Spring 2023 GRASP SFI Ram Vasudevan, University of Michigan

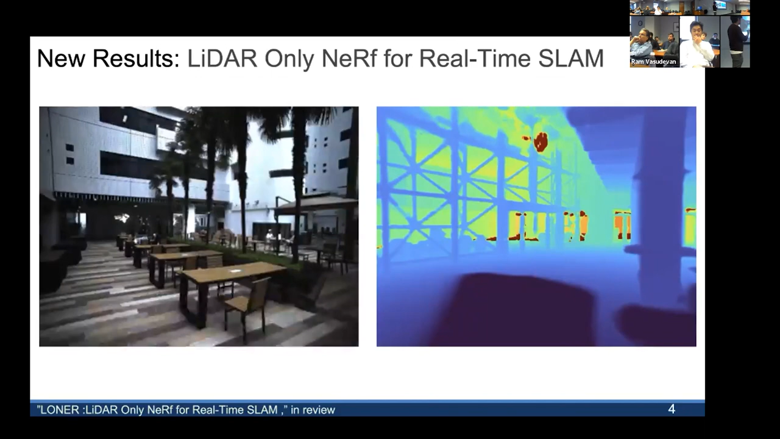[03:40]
you still see some of the vision work that, you know, I did back then now appearing in my research. So, for example, you know, one of the things we're close to publishing and publish now is this algorithm called Loner,
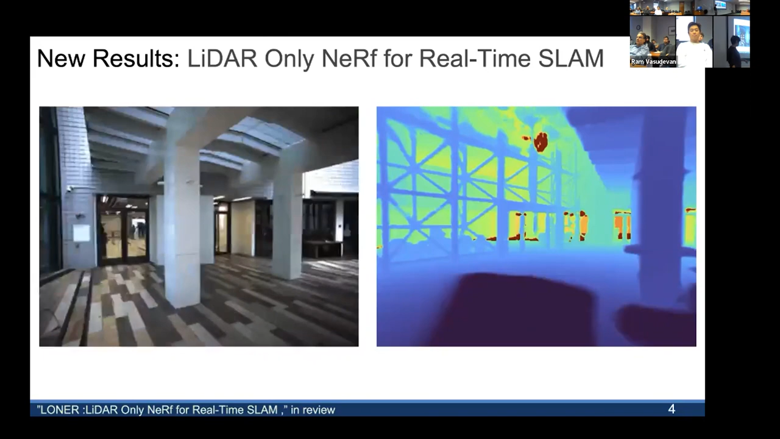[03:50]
which is basically us doing real-time depth reconstruction, just using LIDAR and using NERF.
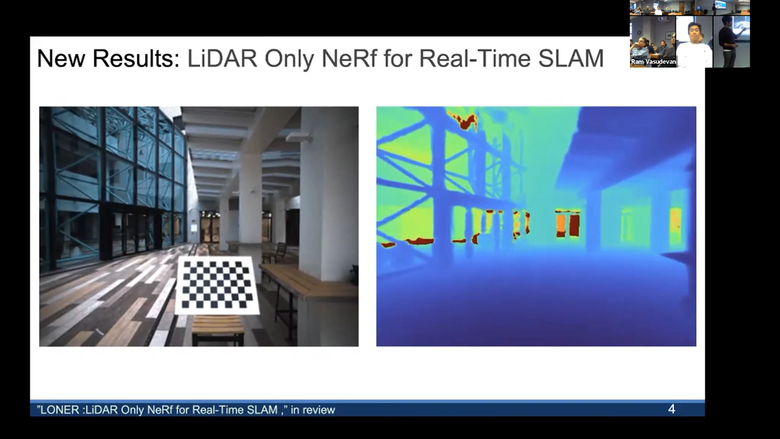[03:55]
So, basically, developing novel view synthesis stuff and running real-time SLAM.
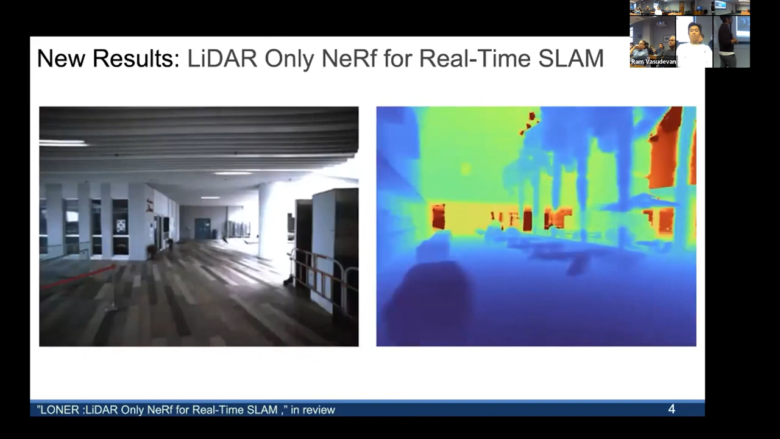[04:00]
So, this is us essentially doing reconstruction here.
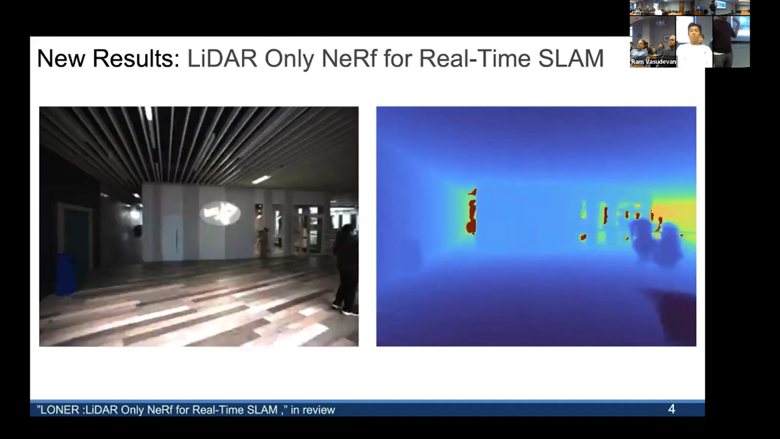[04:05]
And, I mean, the field has evolved many, many times forward, and part of this work is us being able to do this because of all of the crazy stuff that,